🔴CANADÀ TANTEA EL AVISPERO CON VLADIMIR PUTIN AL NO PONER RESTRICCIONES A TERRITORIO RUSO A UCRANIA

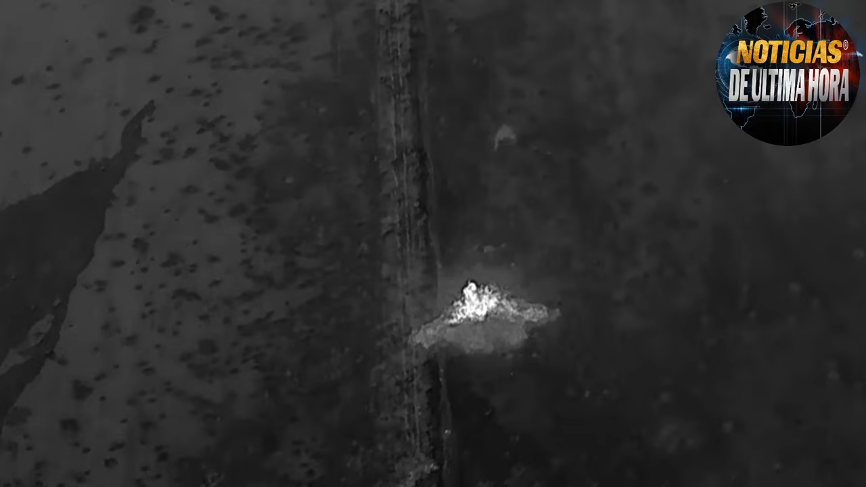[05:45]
El organismo precisa que el ataque fue perpetrado por los efectivos de la agrupación de tropas rusas Bostok, este, cerca de la ciudad de Uledar, ubicada en la República Popular de Donetsk.
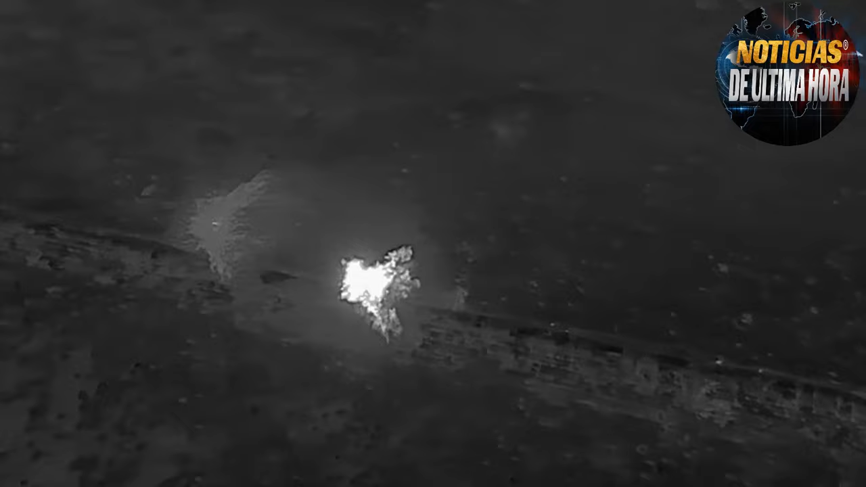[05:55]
Como resultado, una posición fortificada con combatientes ucranianos fue eliminada.
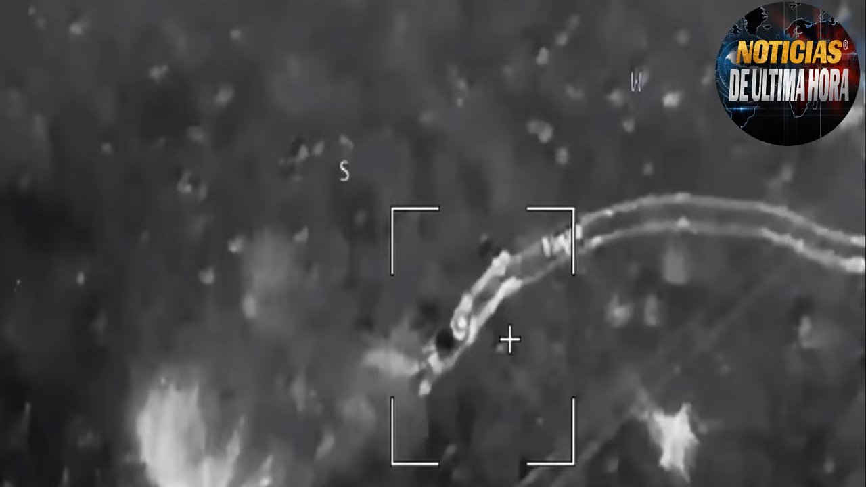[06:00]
Los misiles de este tipo de sistemas explotan sobre su objetivo formando
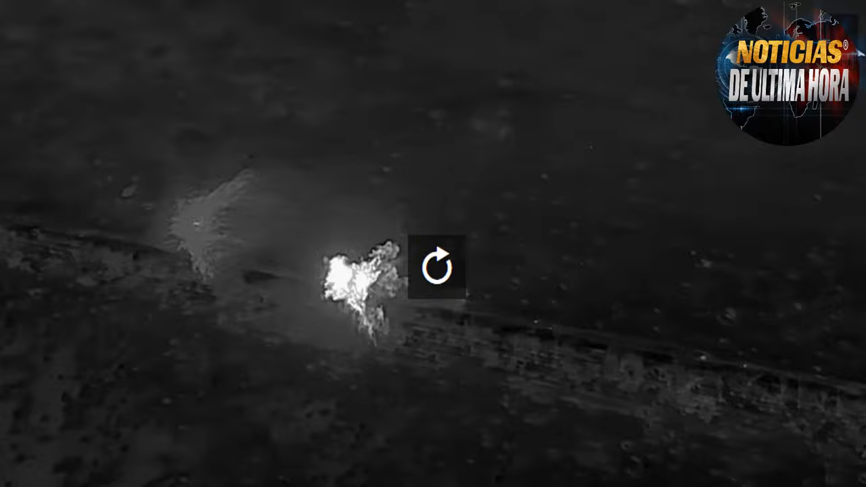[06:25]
Toda forma de vida se reduce a cenizas.